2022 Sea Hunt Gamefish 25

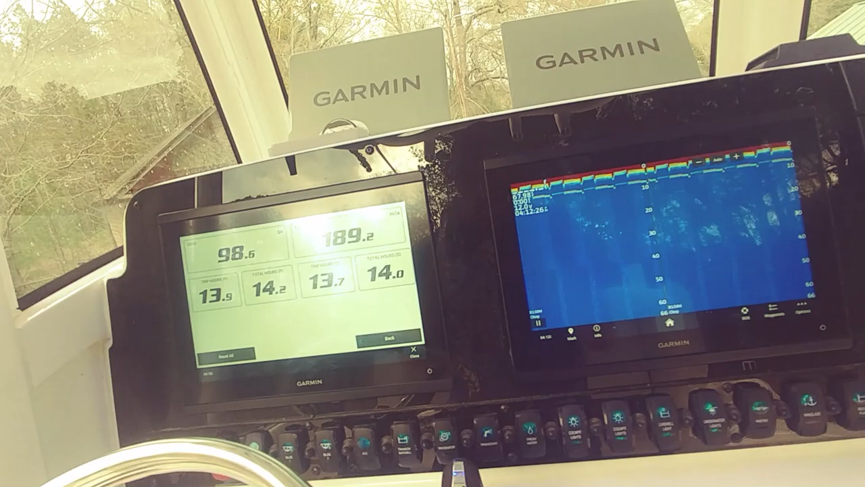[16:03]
gallon uh black water uh tank for the head
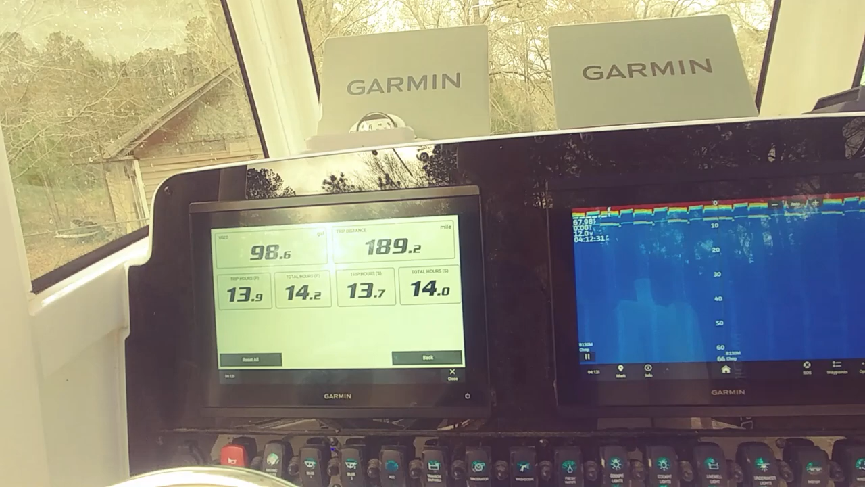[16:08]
and we're running trip hours as we see there but total hours
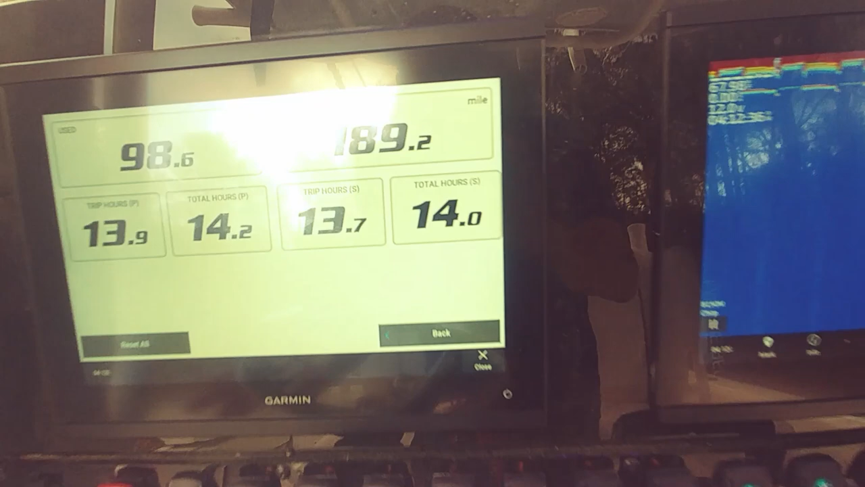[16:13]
we got 14.2 on port
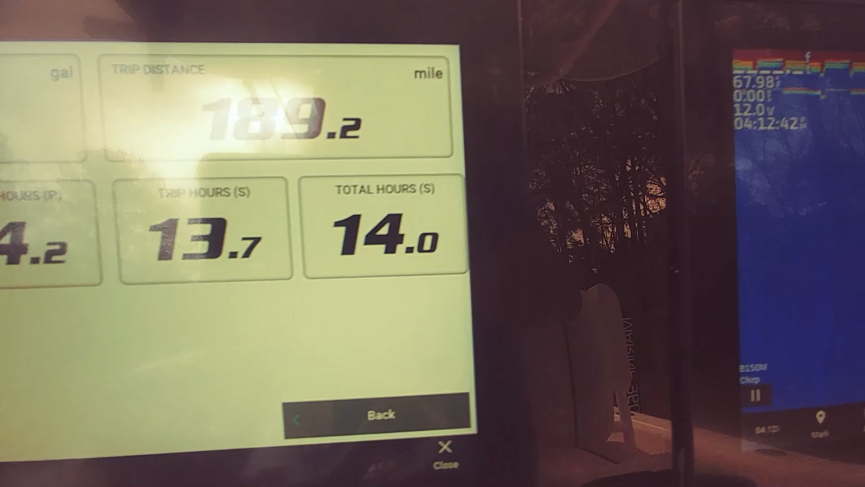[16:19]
starboard 14.0 here's i just hooked in the sonar setup you guys can obviously have jail audio